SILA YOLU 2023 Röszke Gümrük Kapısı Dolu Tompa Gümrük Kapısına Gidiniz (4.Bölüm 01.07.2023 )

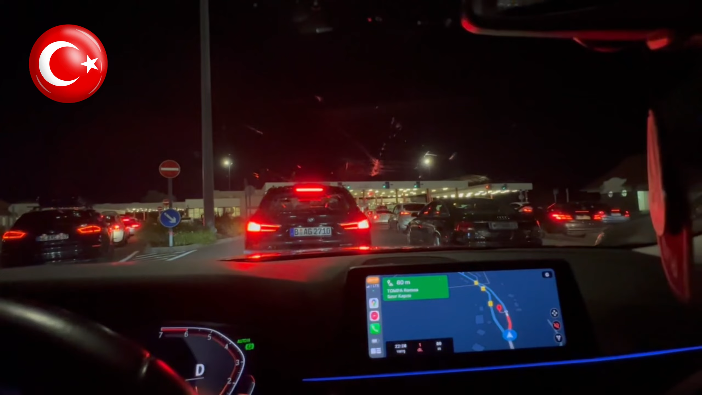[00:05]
Rözke sınır kapısının yoğun ve kalabalık olduğunu görünce rotamızı Tompa sınır kapısına çevirdik.
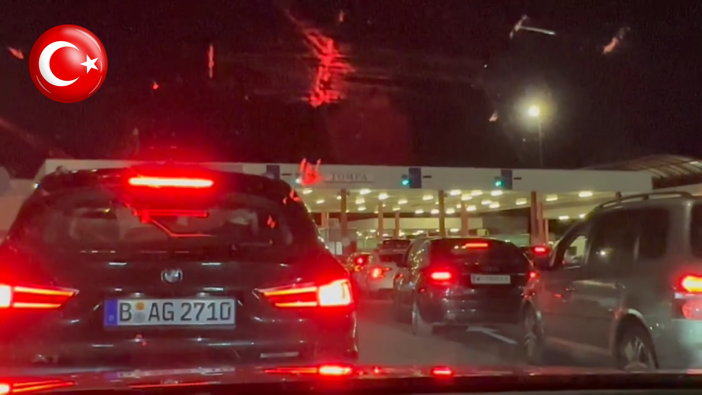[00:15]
Tompa sınır kapısı da hareketli ama diğer tarafa göre biraz daha iyi burası. Buraya ulaşmanın en kolay yolu telefonunuzda internetiniz varsa Google'a Tompa sınır kapısı koordinatları diye yazdığınızda kolay bir şekilde Google Maps'tan buraya gelebiliyorsunuz.
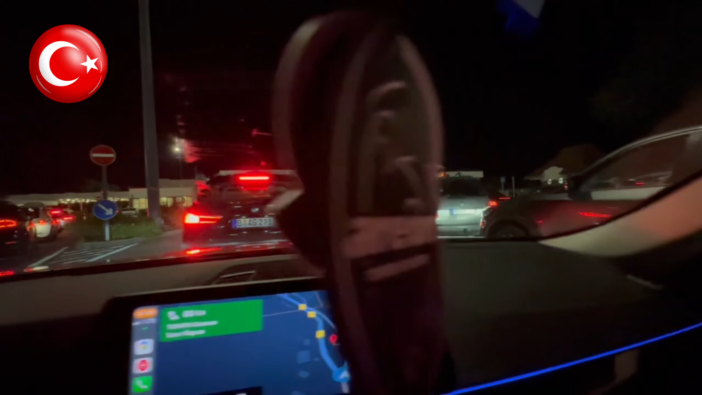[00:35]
Bu bilgiyi de çetsi yapım farkıyla sizlere sunmaktan mutluluk duyuyoruz. Yoldaki herhangi bir durum olduğunda tekrar sizlerle durumu paylaşacağız. Herkese iyi akşamlar. Saatlerimiz şu an 22.28. Her şey güzel gidiyor. Salayolumuz çok şükür iyi gidiyor. Altyazı M.K. Altyazı M.K.